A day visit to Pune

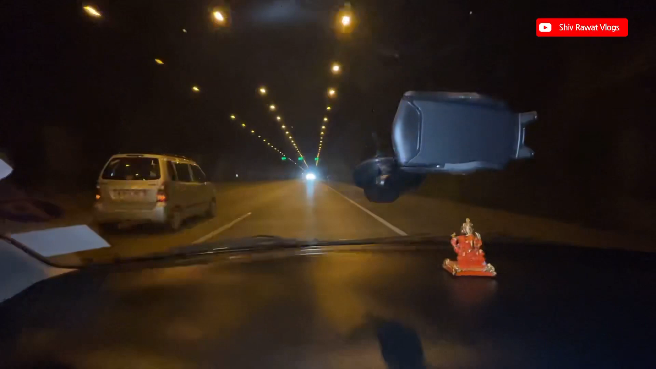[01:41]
यानी यहाँ पे आप देख सकते हो स्पीड लिमिट हमको 80 का स्पीड मेंटेन करना होता है। सो दिस इज द फर्स्ट टनल, और ऐसे लगता है एक दो टनल और आएंगे भी हमारे रास्ते।